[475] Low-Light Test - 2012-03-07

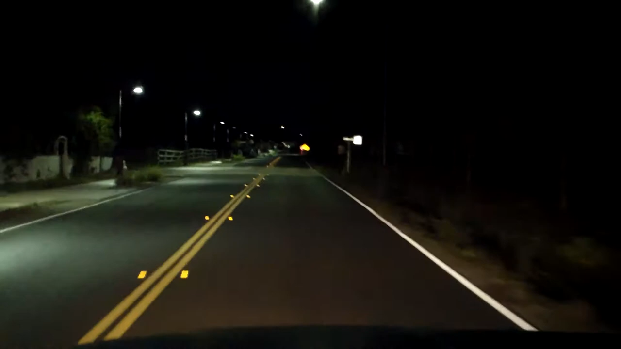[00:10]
you can tell the flip would look like this in this situation completely black maybe you'd see a little bit of lights but I mean you can actually see the road and cars in the distance
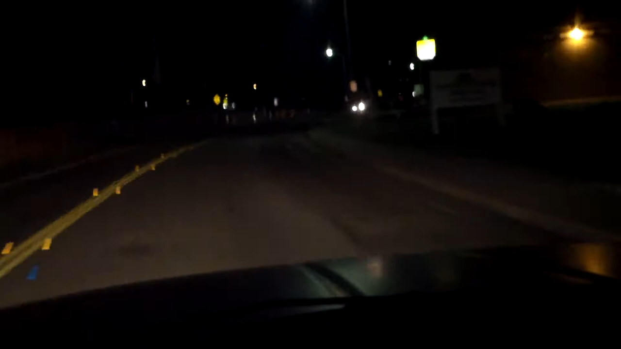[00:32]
lines you can see grass on the side I think someone in my last video assumed that this camera was actually a phone because it was made by Samsung and people assume associate Samsung